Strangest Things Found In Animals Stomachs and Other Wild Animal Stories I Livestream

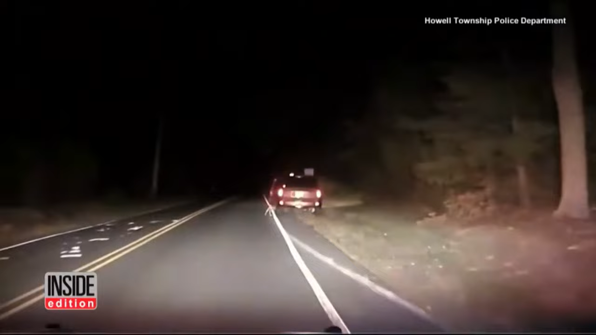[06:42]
Video from the Howell patrolman's dash cam shows a driver pulled over on the side of the road after having just hit a deer with her car. But then the deer tried to get in the car.
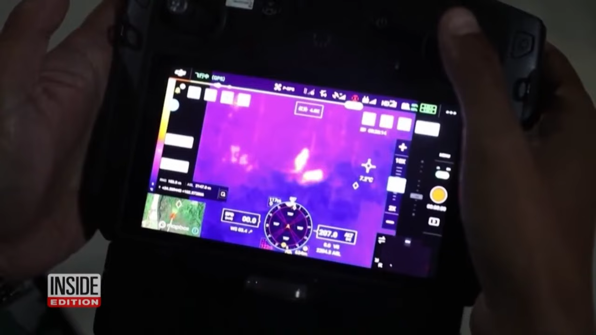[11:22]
So as not to disturb their slumber, firefighters from Kunming City in Yunnan Province monitored the herd via drone.